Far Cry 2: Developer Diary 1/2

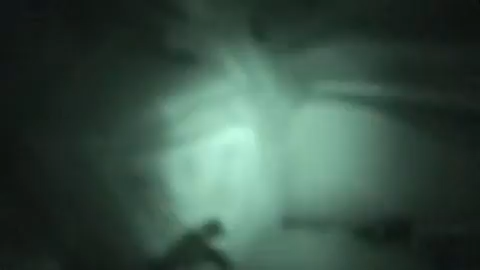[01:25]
Holy the lion is there and the guard is on his cell phone.